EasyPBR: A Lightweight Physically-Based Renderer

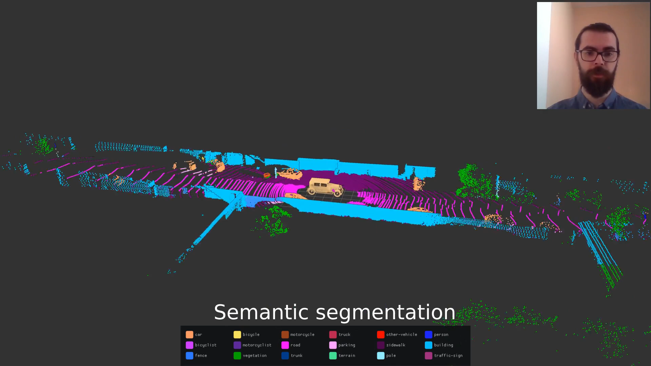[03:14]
For example, here a neural network processes a laser point cloud and semantically segment it in various classes.
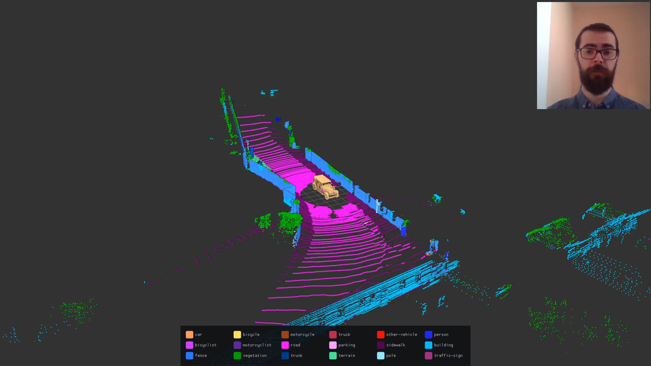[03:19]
The resulting segmentation together with the legend is visualized in EasyPBR.
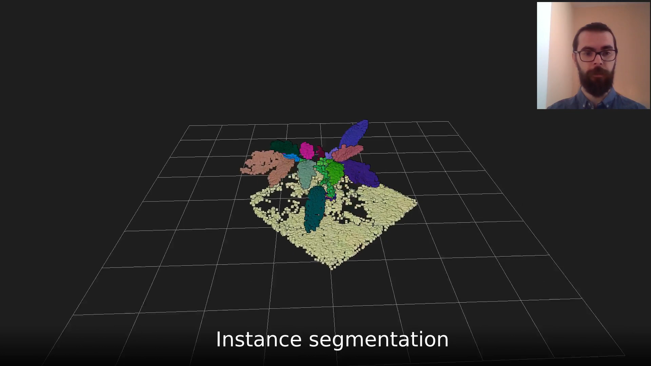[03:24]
In another application, the point cloud of the plant is segmented into instances of leaves for the purpose of computing phenotypical features.
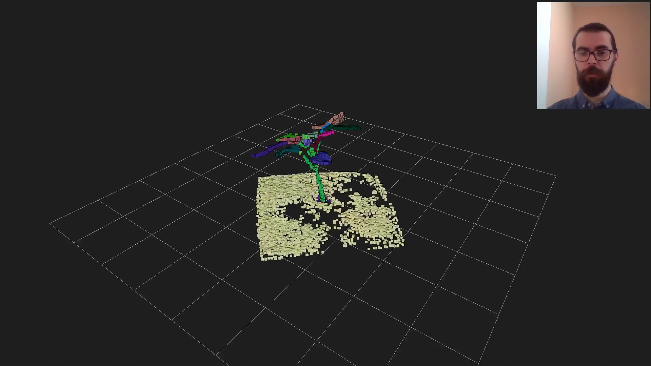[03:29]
The result is again visualized in our renderer. EasyPBR can also create realistic synthetic data to be used for training neural networks.